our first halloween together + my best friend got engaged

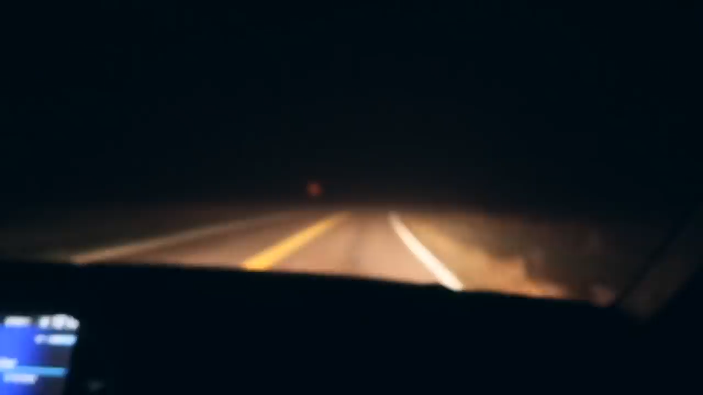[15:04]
we're driving home now and we cannot see, like, okay, it's a little better now, but we could not see like a foot in front of us. This is crazy. Okay, I don't want to leave the light on because we can barely see anyway out the car, but I'm gonna talk about the party and stuff when I get home.